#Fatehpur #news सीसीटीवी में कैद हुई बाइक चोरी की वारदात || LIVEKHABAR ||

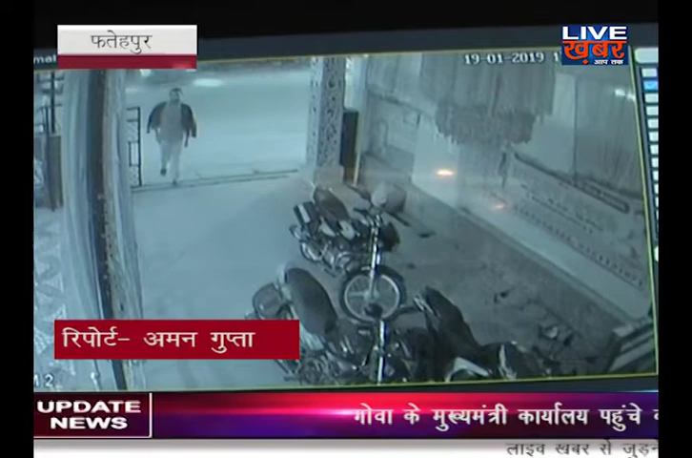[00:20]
हाथ साफ करके चलते बनते हैं और पुलिस हाथ पर हाथ धरे बैठी रहती है ताजा मामला सदर कोतवाली के रामा श्यामा कॉंप्लेक्स का है जहां एक शातिर चोर बाइक को वहां से चोरी